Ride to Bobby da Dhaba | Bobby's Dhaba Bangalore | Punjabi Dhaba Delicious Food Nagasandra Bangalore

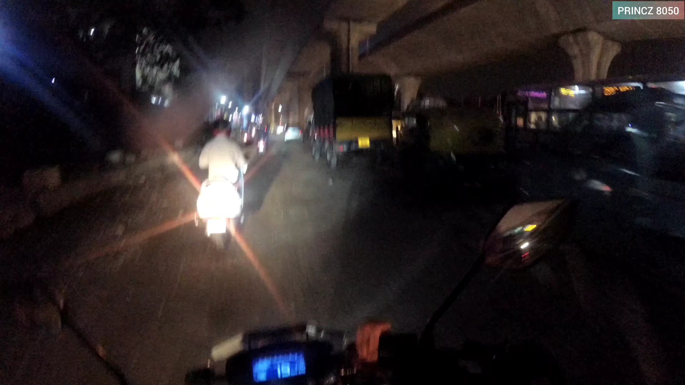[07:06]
में रोड में हैं बहुती गन्दा ट्राफिक जा रहे हैं वाइस सर्विस रोड जेला नहीं जा रहा हैं ऐग खड़ डरए